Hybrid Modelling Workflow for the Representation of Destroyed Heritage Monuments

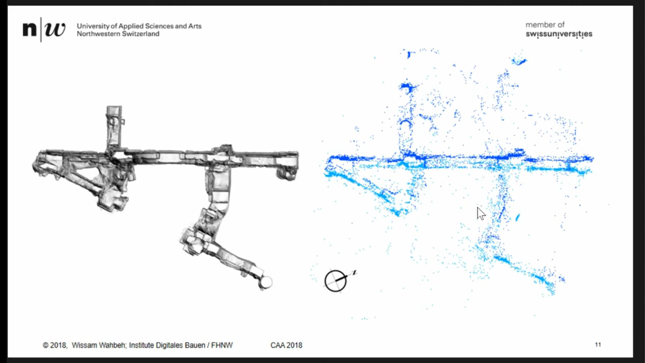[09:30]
is a photogrammetry photogrammetry reconstruction this dense matching reconstruction and what we produced is is this is this mesh so it was it was very nice mesh but actually it's not complete as it's it's you can imagine so here we have we just have part of the data that we could collect we can't go there and capture more photos because we don't we don't have
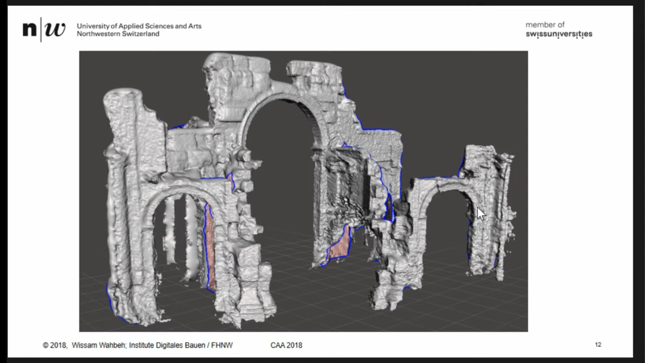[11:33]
are the what are the quality of every site so when we are speaking about the scientific research we will we will we will use maybe the parts that the thing that they are accurate and when we are speaking of visualization we can take all the whole model to to visualize so this is the idea here i want to show that this is one of
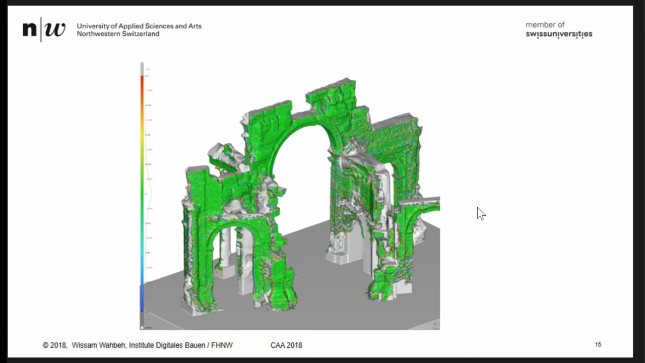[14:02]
simplified the geometry but we completed it we used some points from this uh mesh already existing but we already mentioned that from photogrammetric dense matching and we extended good modeling this is more detail so as as two concepts they are very different so actually using uh this multiple 3d reconstruction we we use we can use the image the single image or panoramic image the output is is generated automatically but in the in the other case we are using all spherical panoramas
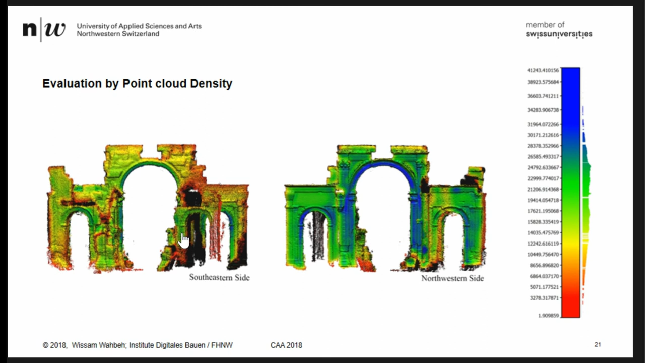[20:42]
the models where are the parts where are they are useful only the whole visualization but actually they are not so accurate that's that's why that's because we have no reference not now no real model no no standard laser scan for example to compare it with so thank you very much sorry to be there